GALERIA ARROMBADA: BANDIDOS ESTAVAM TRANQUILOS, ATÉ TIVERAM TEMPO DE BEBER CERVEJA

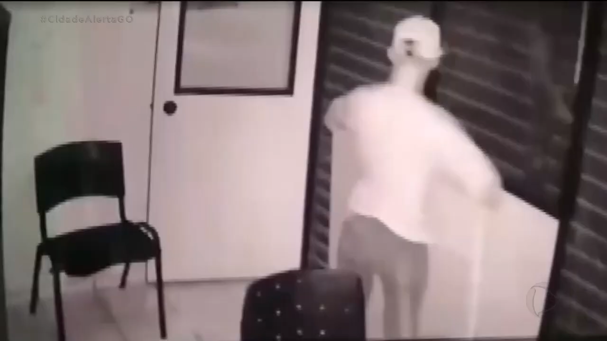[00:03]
Os dois bandidos arrombaram a porta de metal e ficaram por três minutos lá dentro, mexendo em tudo.
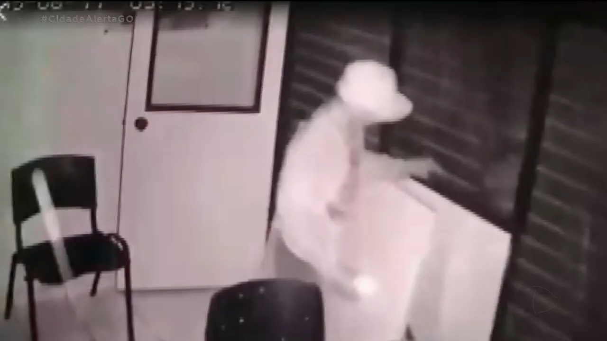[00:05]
Levaram notebook, celular, equipamentos de produção de sorvete e muitos chocolates.
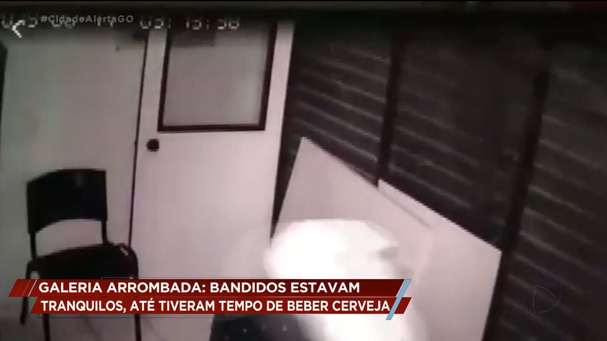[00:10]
O prejuízo até agora gira em torno de 3.500 reais.